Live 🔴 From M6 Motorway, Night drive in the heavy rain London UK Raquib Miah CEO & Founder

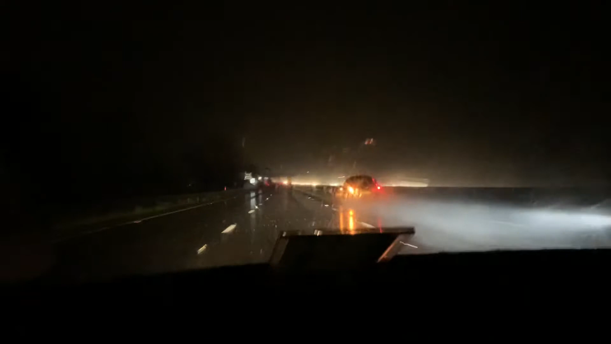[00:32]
বাইয়ার বই নহল অনন্দু লেদারা আমি ফেজ সবাইরে ওয়েলকাম জানাই আমি আপনারা দেখাইরাম রাইট কে কিতা কন্ডিশন গাড়ি চালানি আসি আমি মোটরওয়ের মাঝে কিছু দেখা যান না আপনারা দেখতে পারতাম
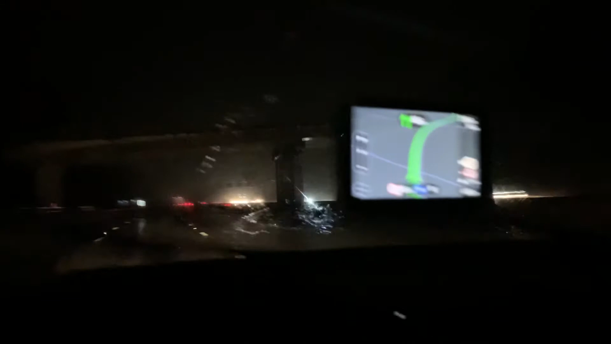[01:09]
সো ডিউ ভিউয়ার্স অ্যাজ ইউ ক্যান সি দ্য কন্ডিশন ইজ হ্যাজার্ডাস সো ইউ হ্যাভ টু বি এক্সট্রা কেয়ারফুল ইন
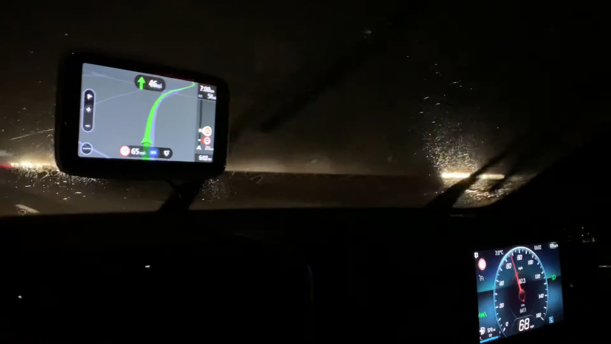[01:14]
অর্ডার টু ড্রাইভ ইন দিস ওয়েদার বিকজ ভিজিবিলিটি ইজ ভেরি মিনিমাম অ্যান্ড দ্য রেইন ইজ ভেরি স্ট্রং